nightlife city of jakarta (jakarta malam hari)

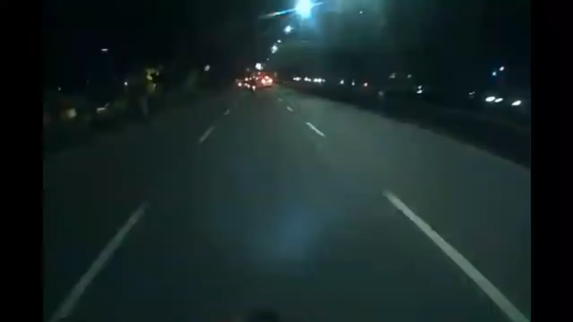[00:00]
Halo guys selamat malam kembali lagi di Jakarta malam hari enaknya tuh kalau ngeblok tuh malam-malam gini guys jadi tuh kemacetan tuh nggak ada ya jadi tuh bisa leluasa kayak gini ini kalau siang-siang ini disini pasti macet banget ini jadi kalau ngeblok
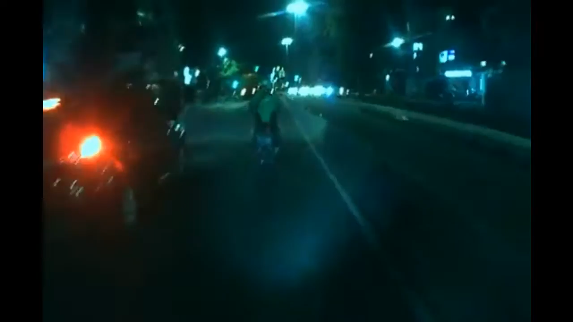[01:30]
Rampu hijau kayak gini Kalau malam-malam gini tuh bisa Ngetes speed juga ya guys Soalnya malam-malam Enak banget Jalan-jalan malam Lampu merah lagi guys